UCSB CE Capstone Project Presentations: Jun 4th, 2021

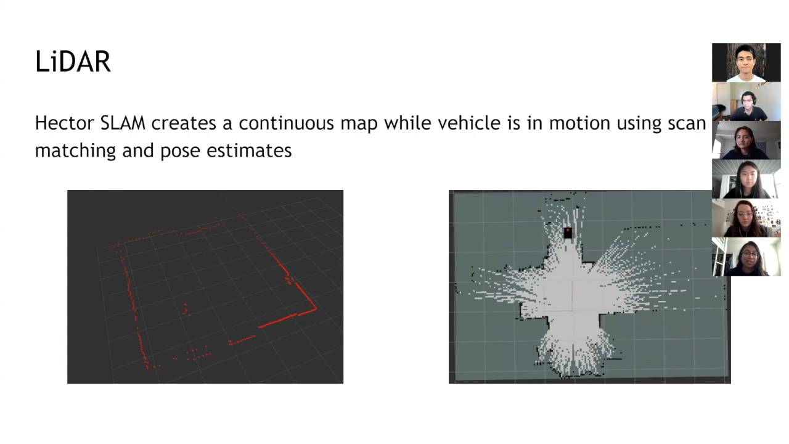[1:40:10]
So Hector SLAM is really neat compared to other SLAM techniques because it doesn't need loop closure or the need for odometry, and it's able to determine the robot's position and proximity to its surroundings without any of this other stuff. Okay, and then with the what we did in the end is that we interface the LiDAR with the ROS node, and we use its point cloud data with the point cloud data from the radar sensor. And what we found was that our initial proposal from AV wanted us to compare the performance with and without LiDAR. And what it allowed us to see was that the LiDAR sensor really just allows us to see behind the vehicle,
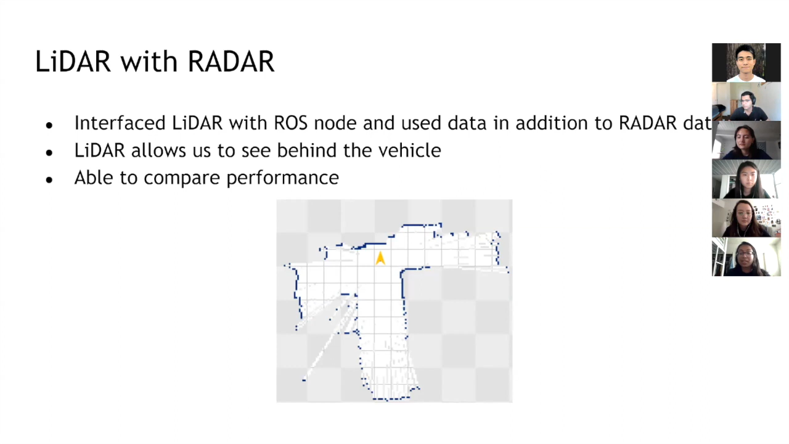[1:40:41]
and it doesn't the algorithm doesn't need it because the radar sensor is so powerful on its own, and it really just catches the dead zones as expected. All right, and then finally, we have obstacle avoidance algorithms on this project, and they're custom.